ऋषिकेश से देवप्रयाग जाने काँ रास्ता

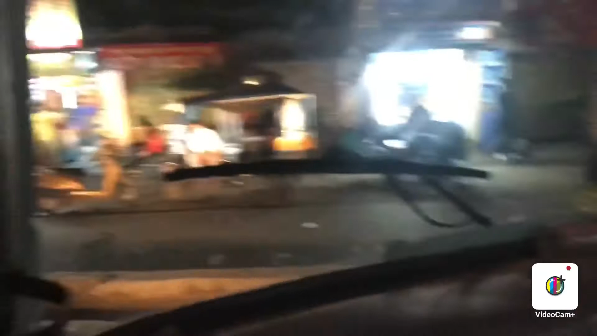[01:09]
बस ऋषिकेश डिपो से बस बाहर निकल रही है, अब देवप्रयाग के लिए जा रहे हैं। ये ऋषिकेश डिपो,